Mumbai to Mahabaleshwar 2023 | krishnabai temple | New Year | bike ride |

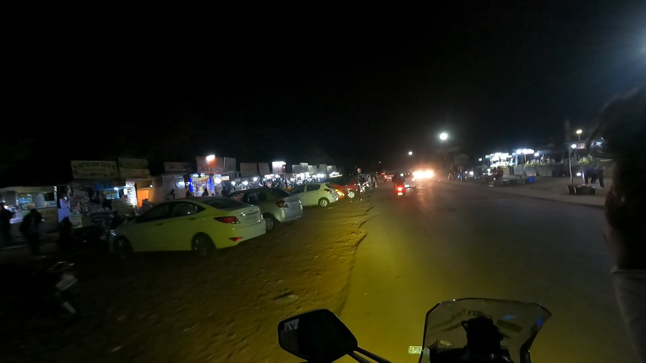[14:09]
जहाँ पे चौपाटी के जैसे सब भेल वेल पानीपुरी पाव भाजी, ये देखिए बॉम्बे भेल बॉम्बे पाव भाजी, मुंबई पॉइंट है यहाँ पे चौपाटी भेल, ये नया नाम आया
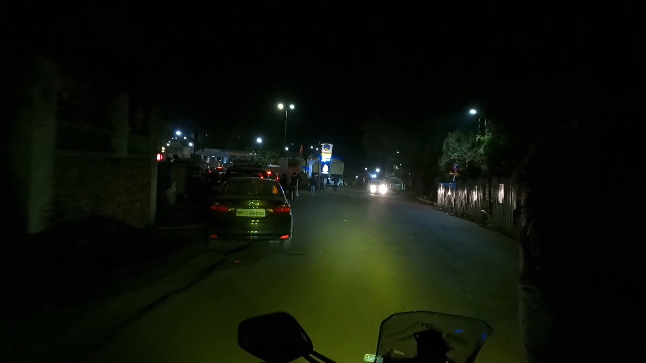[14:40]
फाइनली वी हैव रीच टू महाबलेश्वर, प्रॉपर महाबलेश्वर, न्यू